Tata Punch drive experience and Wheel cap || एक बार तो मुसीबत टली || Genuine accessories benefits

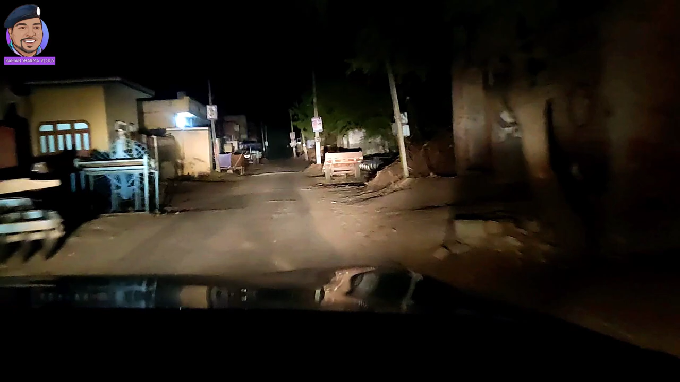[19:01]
बहुत अच्छी मूवी थी, आप भी देख सकते हैं। ये हम जा रहे हैं गांव से, गांव सो गया है, सब कुछ सो गया है।
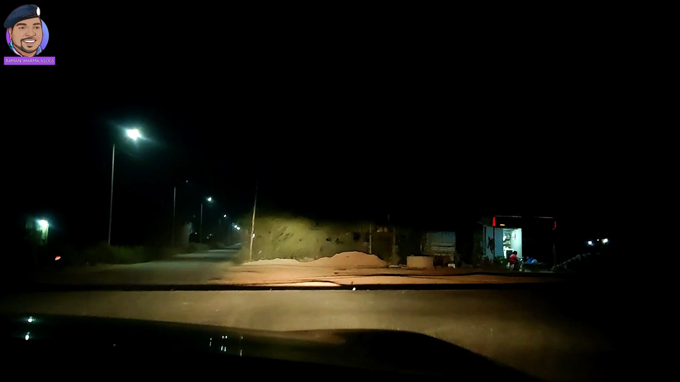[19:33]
इसमें जो एक फीचर दे रखा है, जैसे आप न्यूट्रल करके क्लिच को छोड़ेंगे उठा लेंगे तो गाड़ी ऑटोमेटिकली बंद हो जाती है। अच्छा फीचर भी है लेकिन रेड लाइट एरिया में ये चीज़ काम आ जाती है। हमारे यहाँ पर इतना ज़्यादा स्टॉप नहीं, ये तो बस रास्ता हैवी था, ट्रैफिक था,
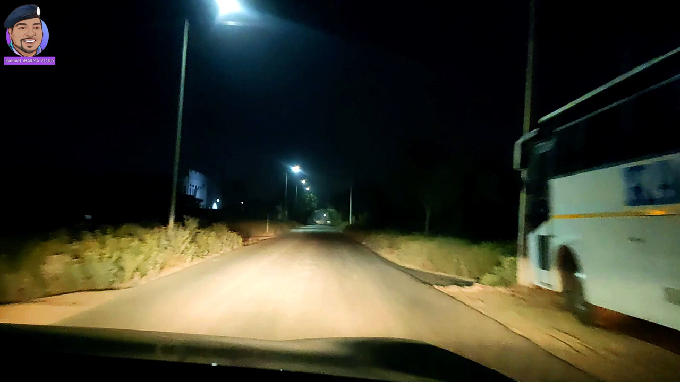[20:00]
ट्रक स्पीड में जा रहे थे, तो इसलिए मैंने जो है ब्रेक लगा दिए, तो गाड़ी ने समझा कि स्टॉप आ गई, रेड लाइट आ गई, बंद हो गई थी गाड़ी।
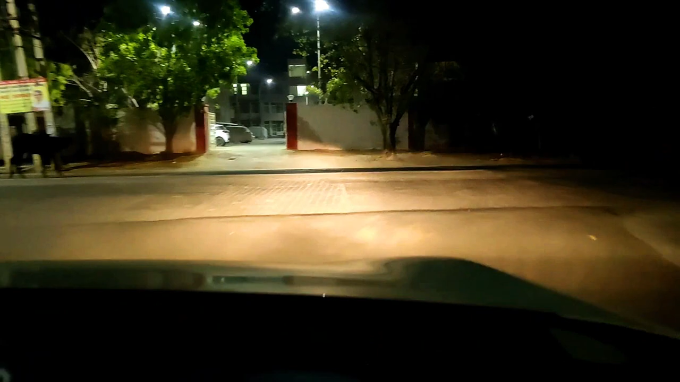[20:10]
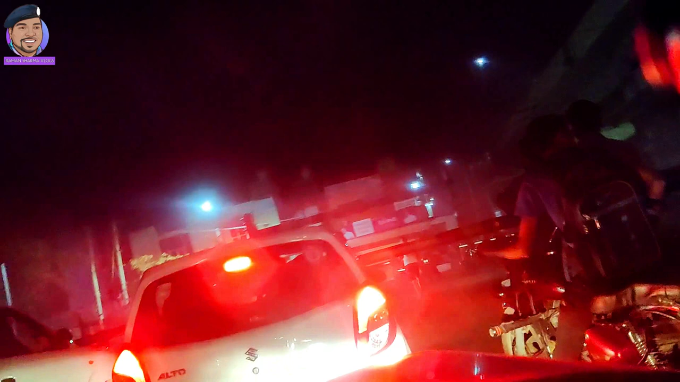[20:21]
भाई लेट में लेट से ही ट्रेन आ रही है,
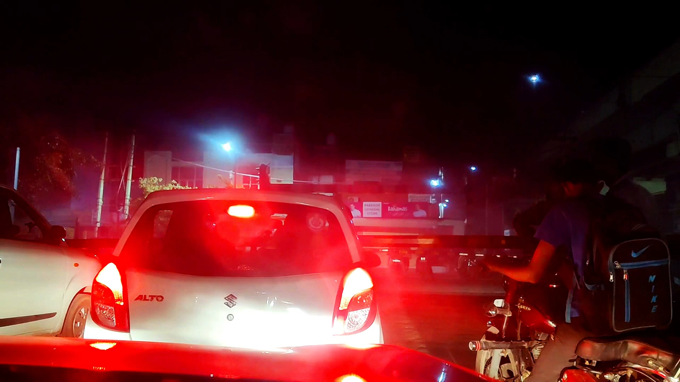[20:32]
ट्रेन जाएगी फाटक खुलेगी फिर हम आगे बढ़ेंगे। ये